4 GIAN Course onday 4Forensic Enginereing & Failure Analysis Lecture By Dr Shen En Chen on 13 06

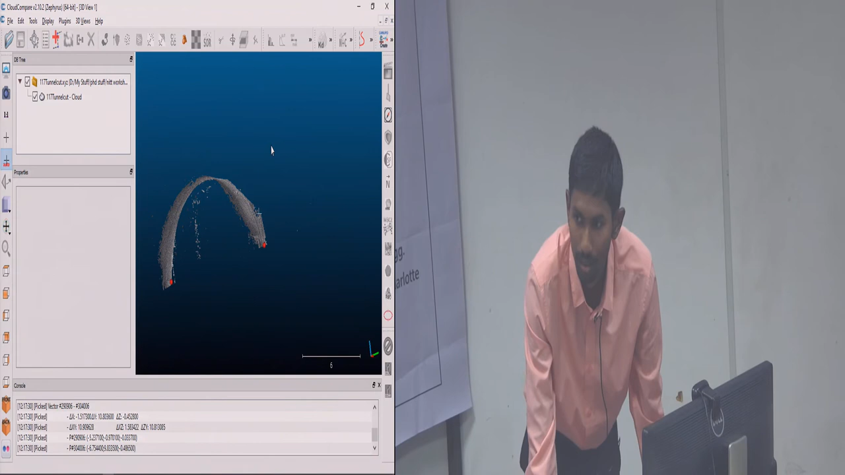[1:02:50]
Yes, no? Find the dimensions? Okay, click the cloud.
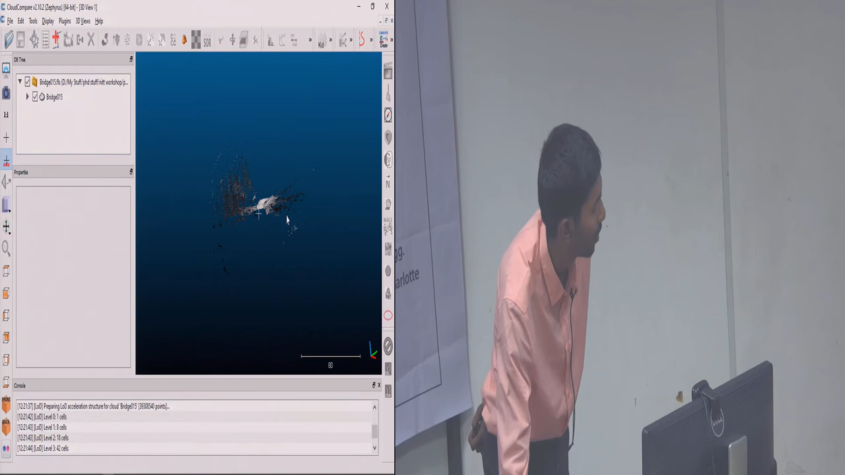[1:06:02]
level 0, it says one cell, which is basically the entire scan in one cell. Level 1, 8 cells. So it divides the one single block into 8 blocks, and then it goes down again into eight blocks and 8 blocks again and again and again. If there are no points, then that block would be ignored, so you'll have less number of cells. So 8 times 8 would be 64, but we have just 18 cells. So and then it would keep dividing
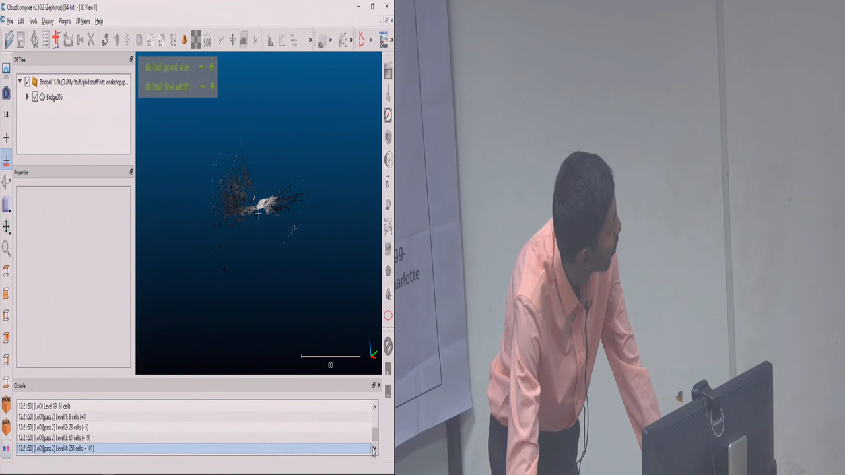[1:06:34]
until it could, until we it is comfortable enough to work with it.
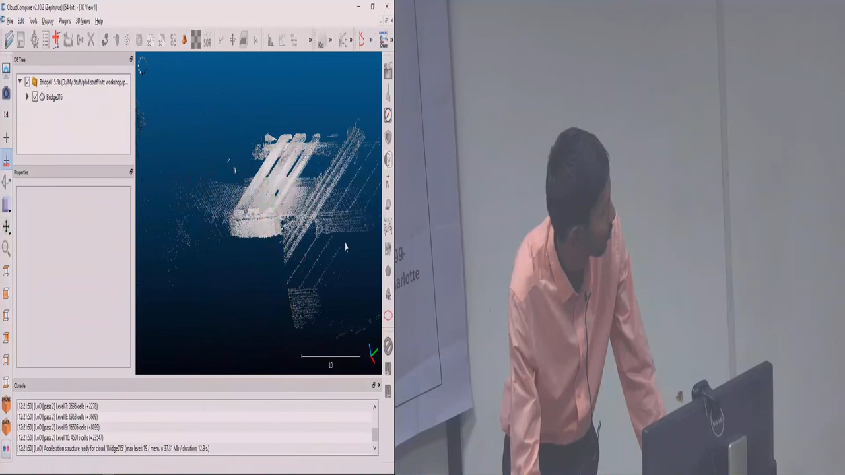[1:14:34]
Yep. You have to be able to rotate and pick the points.
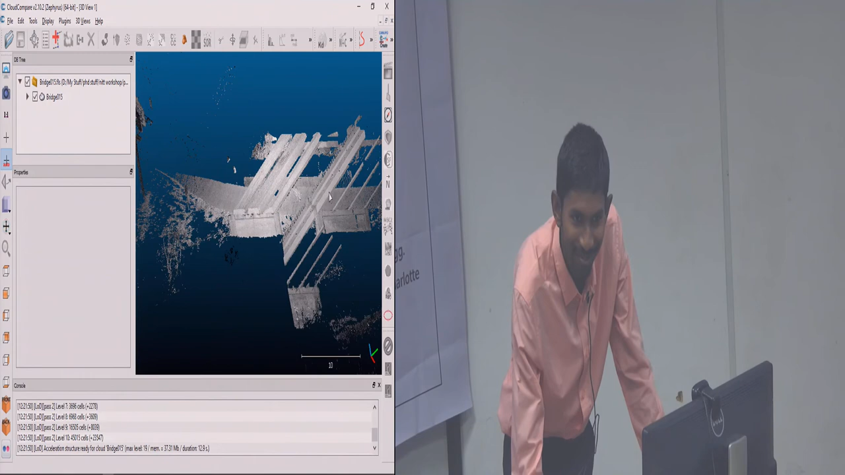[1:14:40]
And for our interest, that's why we wanted to create this framework, is that we want to collect your entries so that we can know how people can be. Right? We have 10 points in engineers, so we all come up with different ideas. You could take screenshots, put them in a Word file, and then send it to me. No. Yeah, that would work.
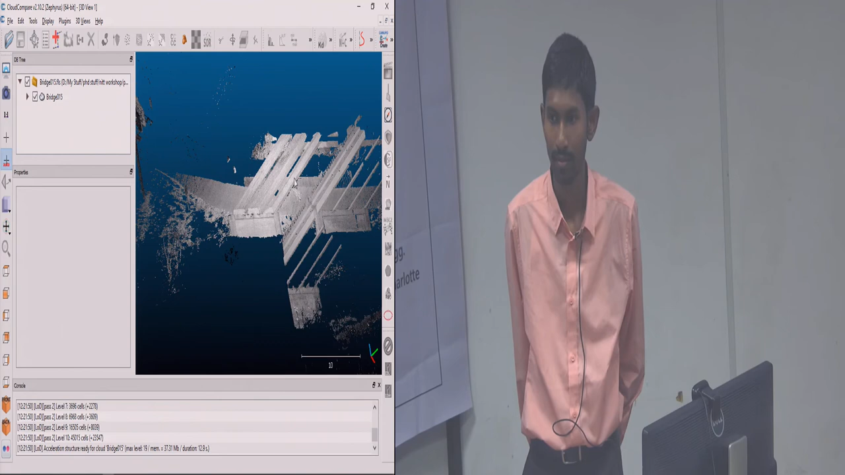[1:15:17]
We encourage you to take screenshots of every note. What is the camera and cost? Camera icon is the settings.
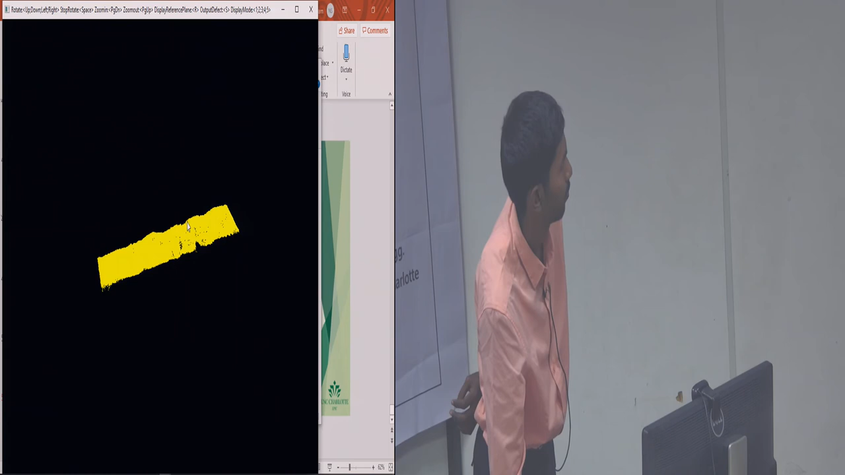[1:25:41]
This is actually the point cloud.
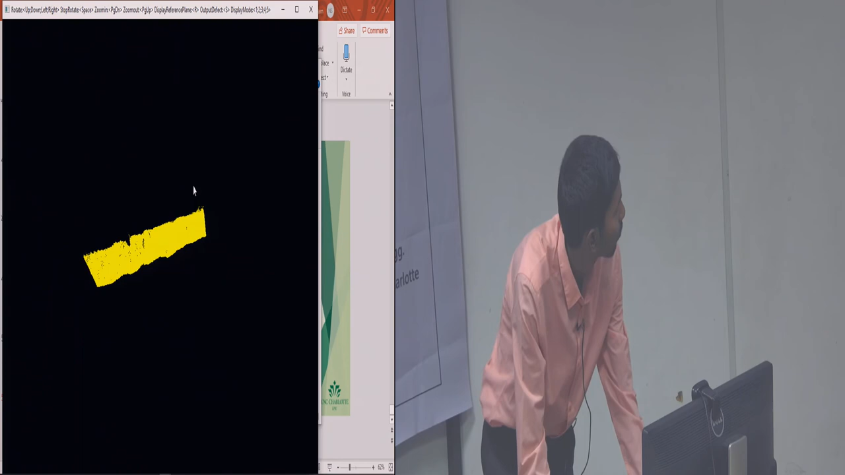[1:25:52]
This is our main cloud. This is the reference plane. Yeah, so in this algorithm, you have to be able to define a surface, okay, for that damage. Because when you look at point clouds, the point cloud is like a piece of paper.
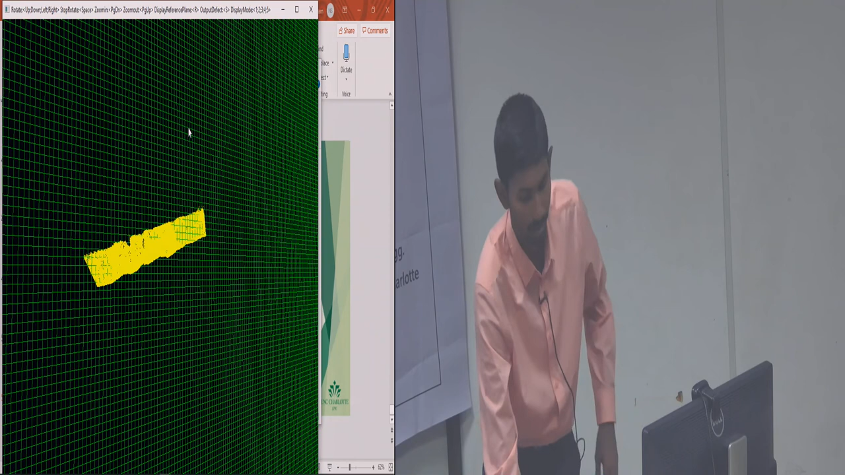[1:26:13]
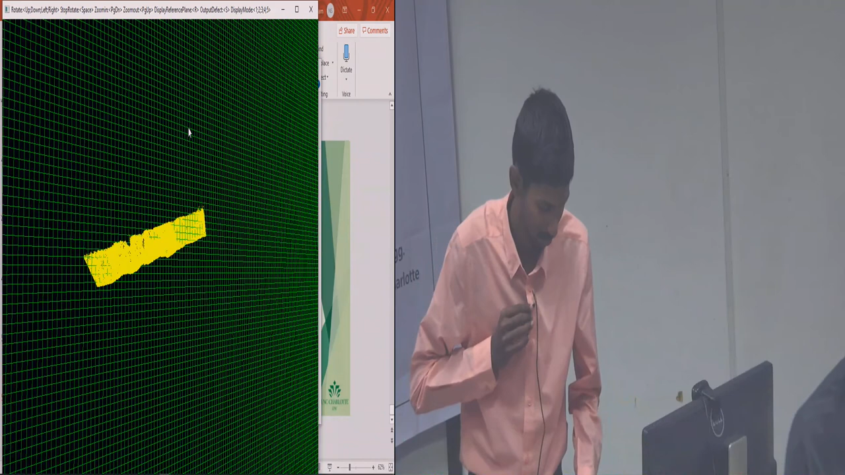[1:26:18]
So you model, you form the picture, you know, that's how you create the volume. But then, how do you tell where to start and change? Okay. So you have to generate an artificial reference point. Because in point cloud, you will not generate that automatically. Especially if you are looking at a curve, such as a curve grid speed. Okay. Then that curvature itself, you know, would act into
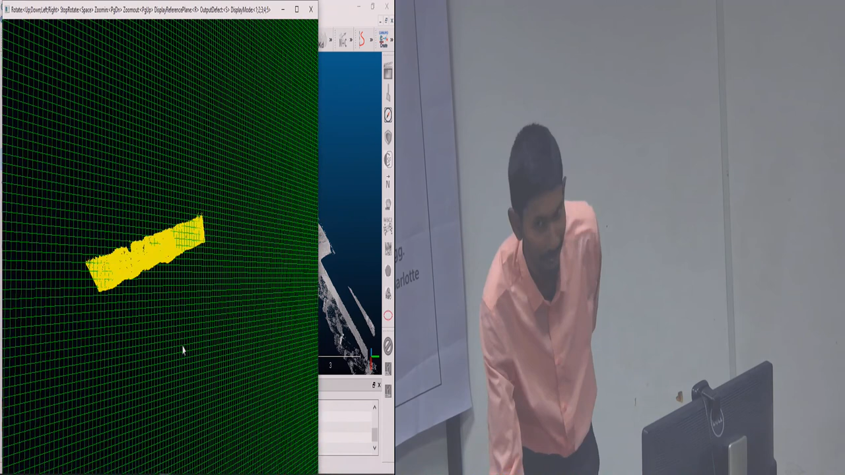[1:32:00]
what we find is the damage at a particular spot. Mm-hmm. So if we have damage in this section of a bridge, you cut this out and then take that limited portion and then input it into that software.
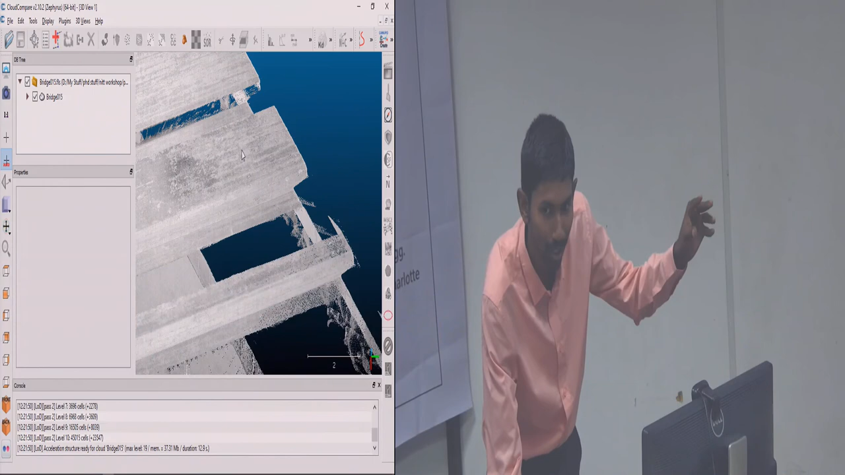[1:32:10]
So it won't take in this entire bridge assay. Yeah.
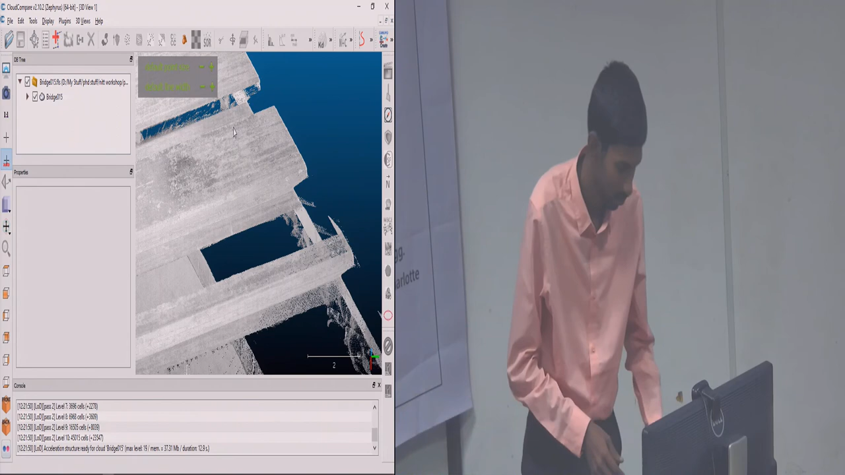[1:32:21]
Okay, so the challenges are many codes, okay? What Nemanin is saying is you have your bridge data, the damage, right?
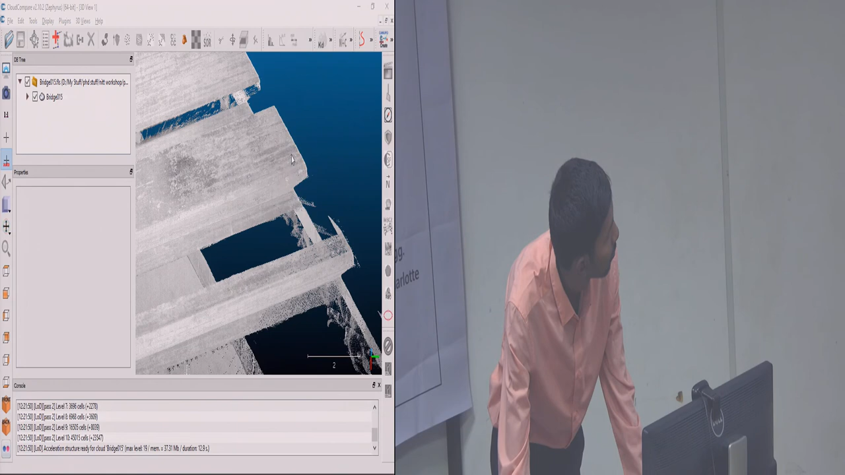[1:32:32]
You have to isolate all the remaining of the bridge so that you cut out this section. So your data looks like this.
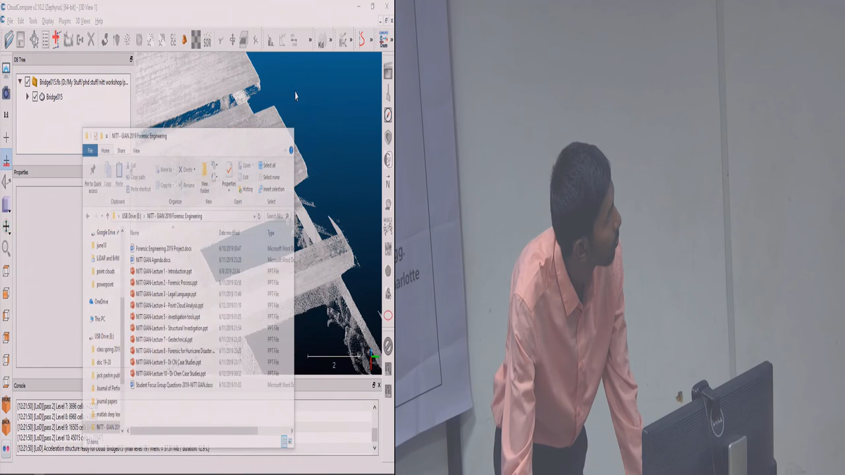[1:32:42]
Because this plane is typically disappeared, right? So
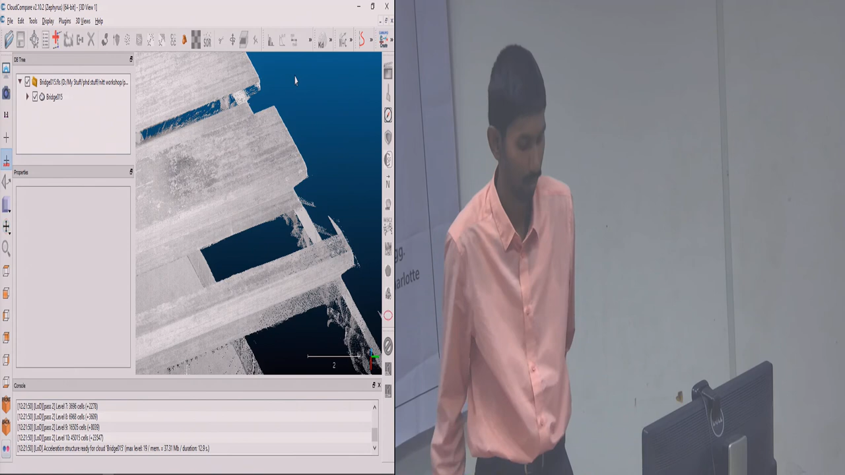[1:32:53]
this particular algorithm that we're doing, you have to have a reference plane, okay? And you don't know where that reference plane is. It could be here, could be here, could be here, could be here, because ideally, these two points are not even making that plane. And you have to remember, when you calculate programming, they're just dots. You know, so that's why in this particular technique, the disadvantage is you have to have a reference plane, but you don't know where that reference plane is.